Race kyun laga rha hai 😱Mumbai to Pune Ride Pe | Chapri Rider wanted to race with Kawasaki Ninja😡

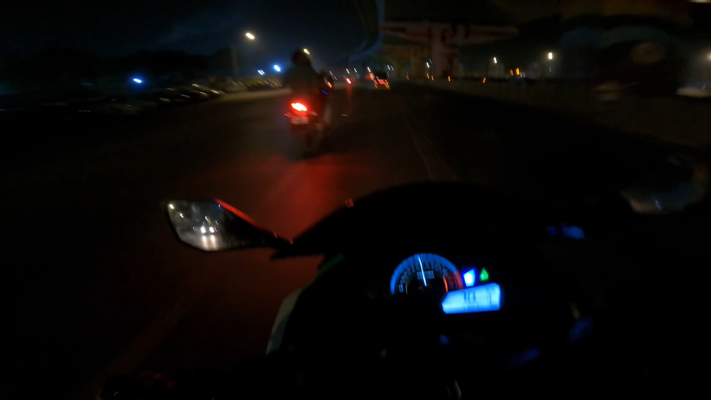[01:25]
तो गाइस अपने पास है NS एंड 220,
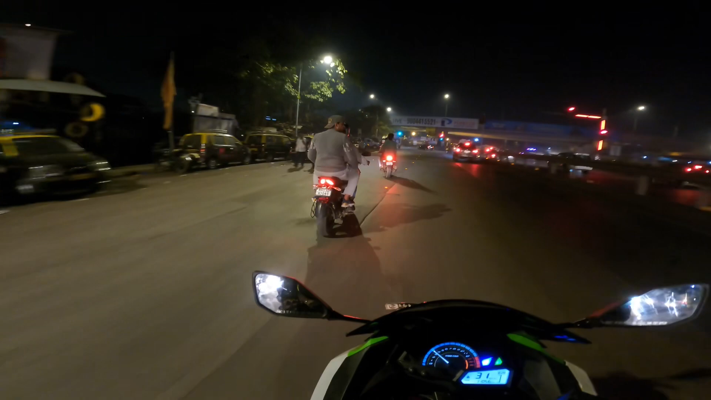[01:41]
जो पावरफुल गाड़ी है भाई, दोनों जो है ना भाई बजाज कंपनी, फुल पावरफुल गाड़ी है। तो फाइनली गाइस हाईवे पे आ चुके, क्या भगाने में मजा आ रही है यार, चेक करो गाइस नाइट व्यू।
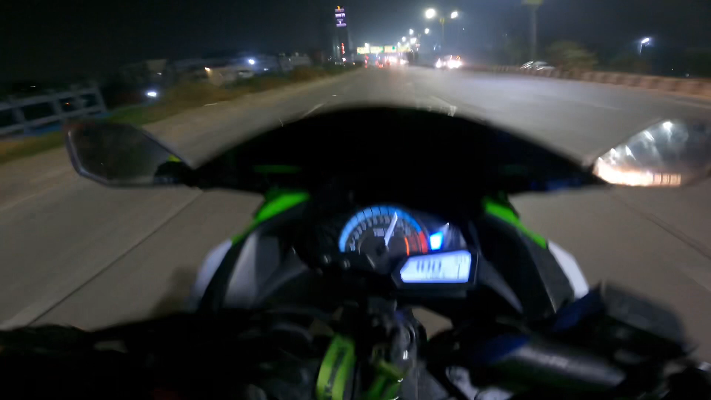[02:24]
तो गाइस फटाफट है ना फ्यूल डलवाते हैं। अरे यार बंद दिख रहा है यार,
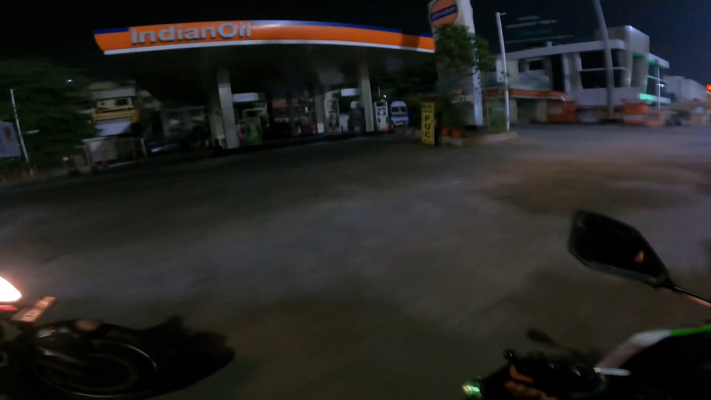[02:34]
आगे है, भाई पेट्रोल मिल जाए यार, बंद पड़ गया एक पेट्रोल, तो यार एक पेट्रोल इधर है,
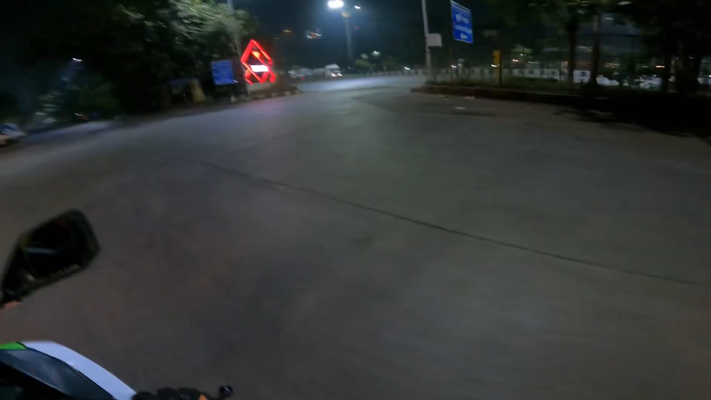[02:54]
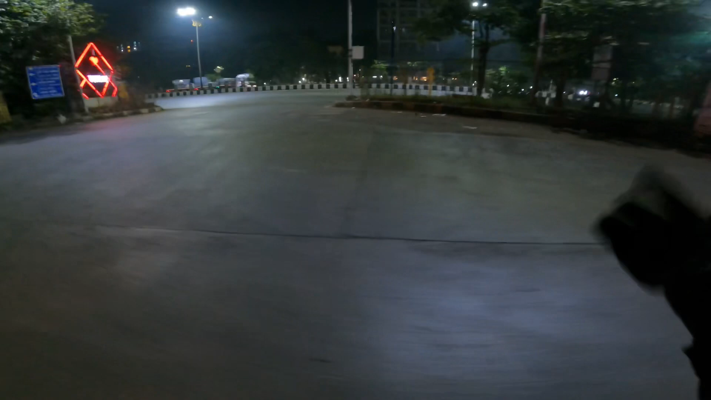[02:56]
नहीं है यहाँ पे, यहाँ पे नहीं है, आगे।
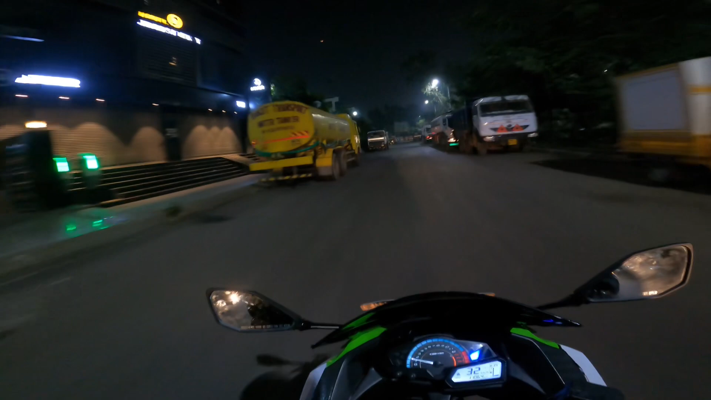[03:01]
अरे यार भाई यार ये भी बंद है, नहीं है नहीं है, नहीं देगा।
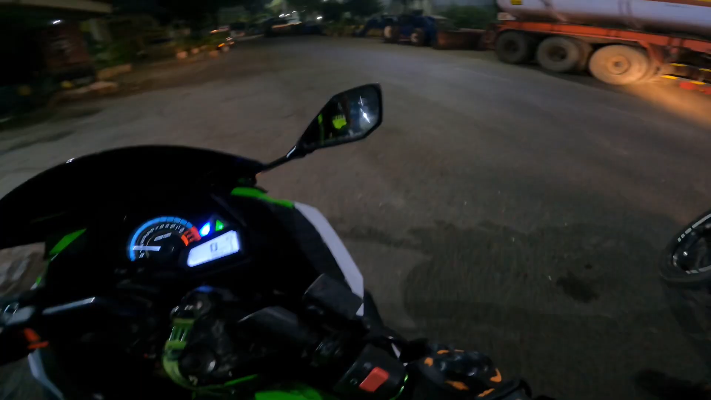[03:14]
यार तीनों पेट्रोल पंप है ना, तीनों पे नहीं
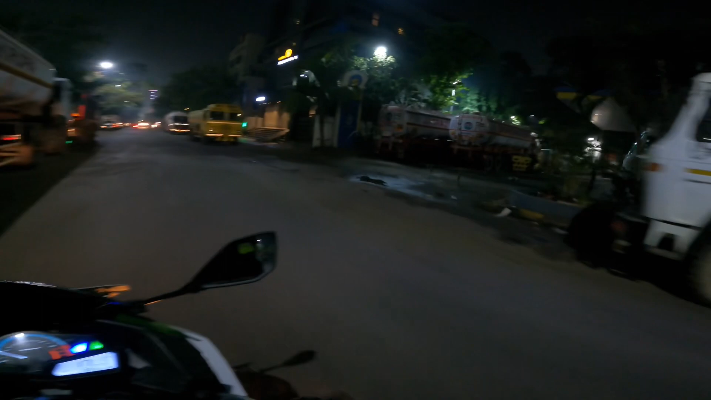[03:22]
है, इसमें भी नहीं है यार, नाइट में बंद करके रखे हुए, यार कुछ तो होने चाहिए। 3 हफ्ते के बाद निंजा चलाने का अलग फील हो रही है गाइस।
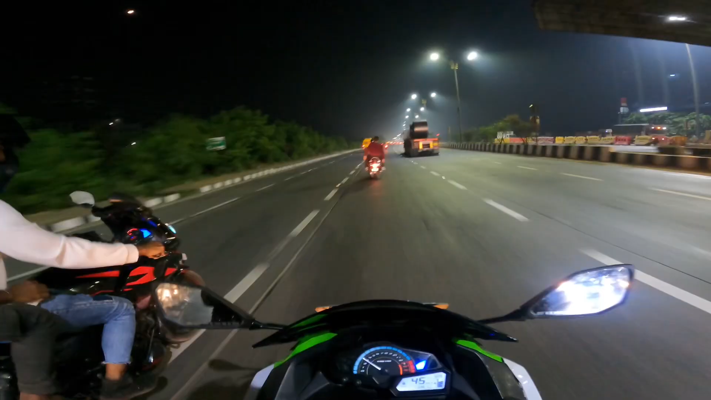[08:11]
देखो भाई ये कैसा बंदा है, कट मार रहा सामने से, अब इसको गिराओ भाई।
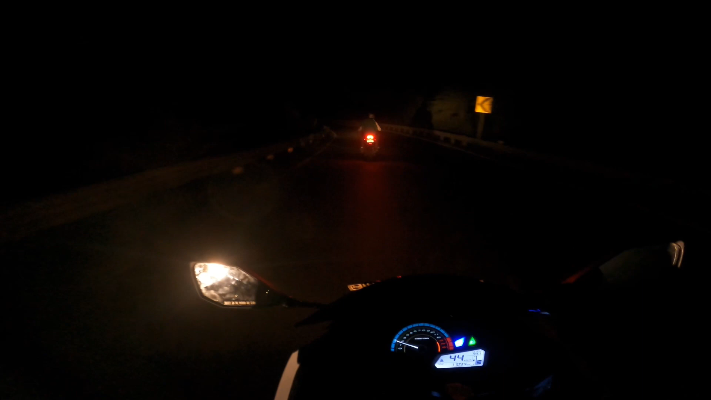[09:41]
नाइट आउट राइड कर रहे भाई, बहुत तबाही करते हुए।
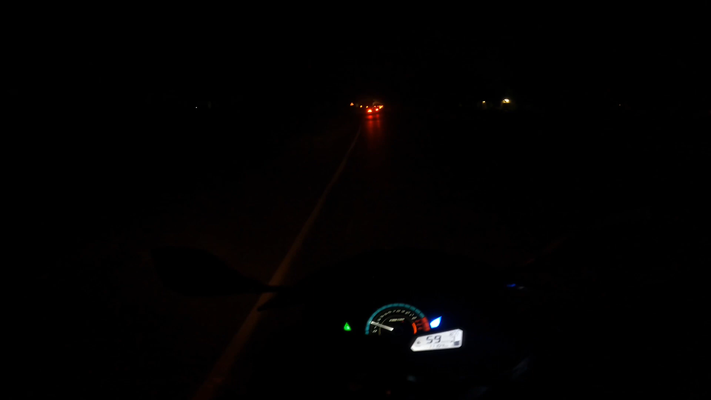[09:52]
चेक करो गाइस, मुझे ना जल्दी से जल्दी ना गाड़ी के अंदर फॉग लाइट लगाना है भाई।
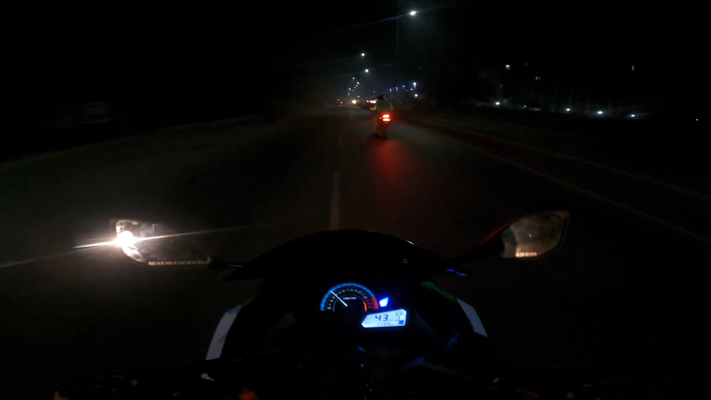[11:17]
साला एक भी लाइट नहीं है भाई खम्बे में भाई, अंधेरा अंधेरा, इसलिए नहीं भगा रहा।
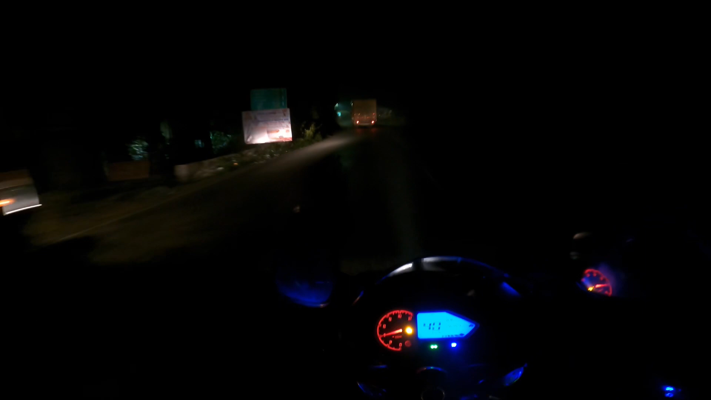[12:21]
इसका लाइट ऊपर है यार बहुत डेंजर रोड है भाई, बहुत ज्यादा टर्निंग है यार।
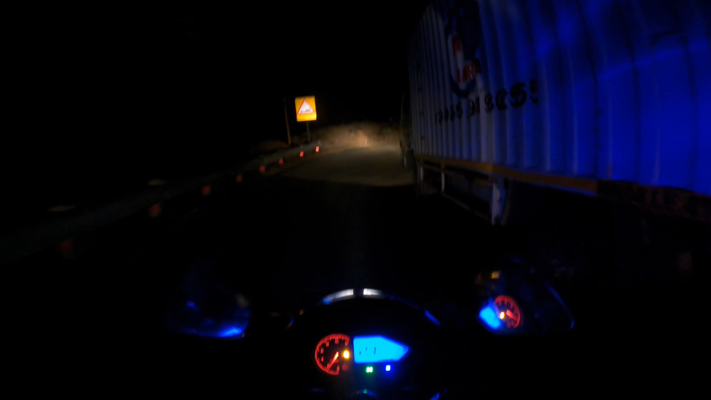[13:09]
हो तो रात के टाइम में ना सेफली राइड करो। रात के टाइम में ना सेफली राइड करना मेरी जान लो भाई, और बड़ी ट्रक से ना, ट्रक वगैरह से ना बच के।